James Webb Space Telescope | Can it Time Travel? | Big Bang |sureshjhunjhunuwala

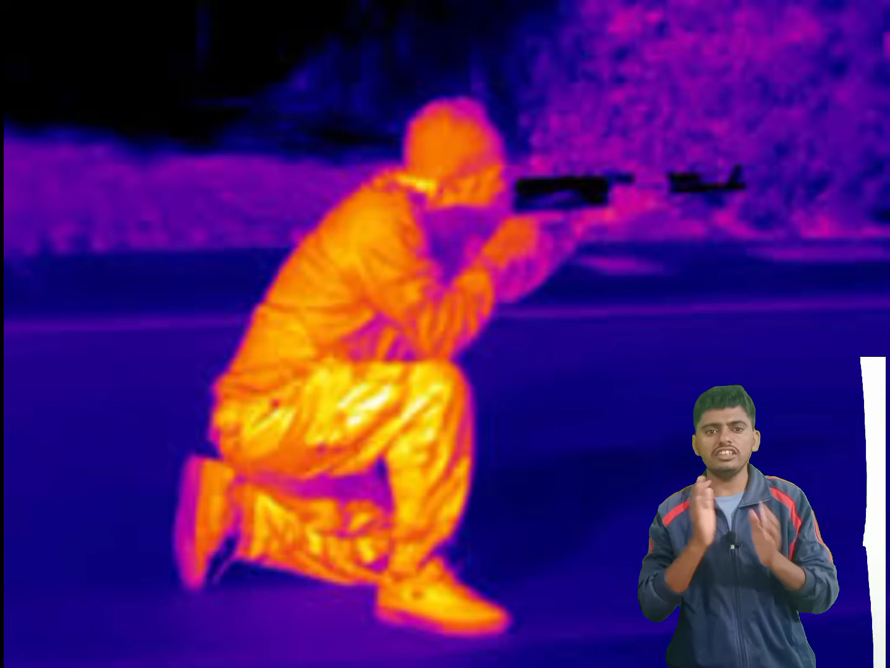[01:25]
ज़से पहले खास बात ही है कि इस तेलिस्कोप के बारे भी यह जाए इनलिये इनकार रेड लाइब कोड़ी टेक्ट
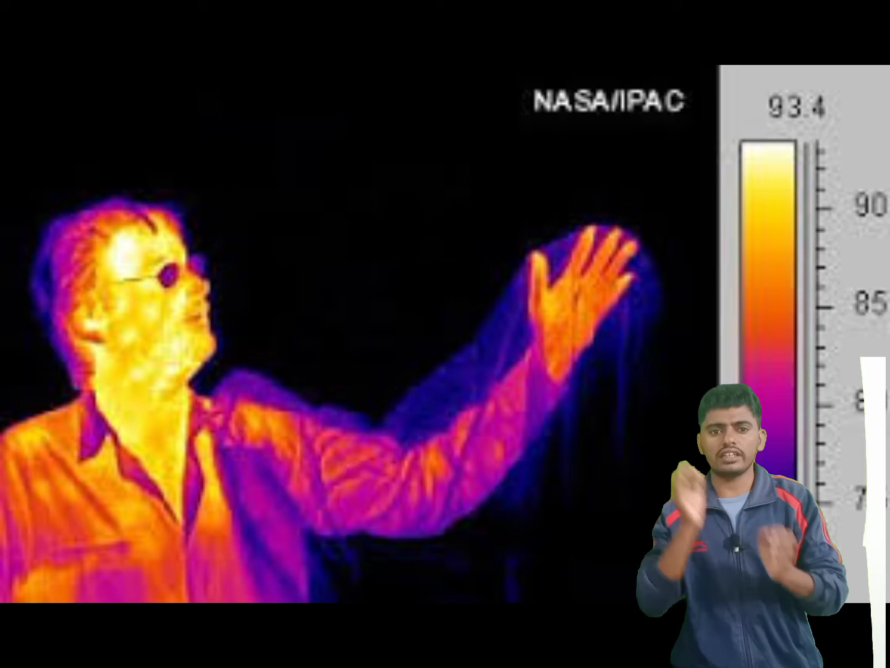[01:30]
करने के लिए इजाइन किया गया है ज़से आप आज मार में देखते हैं किसी
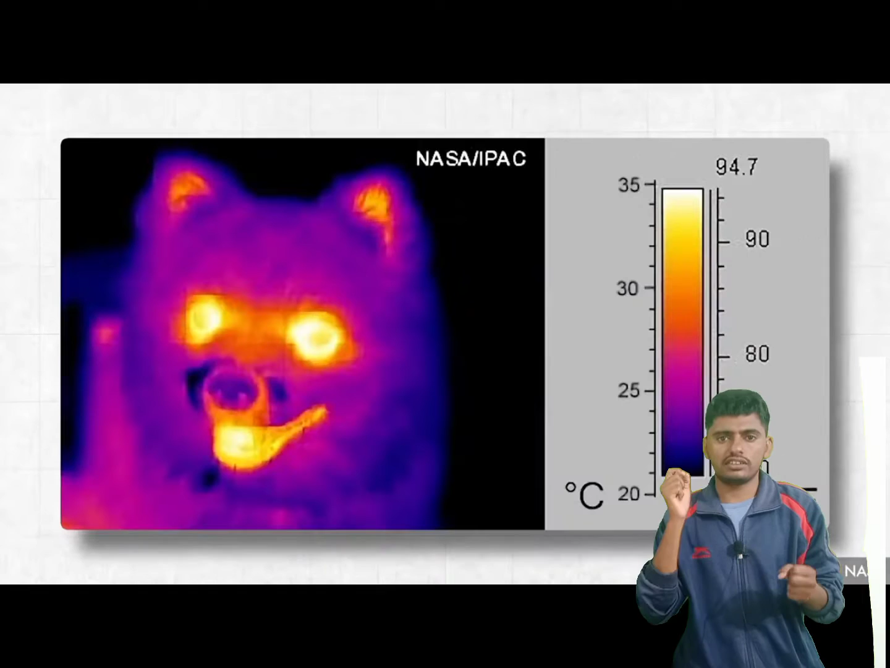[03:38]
सब जगों से infrared wave निकलती है और यही कारण है कि night goggles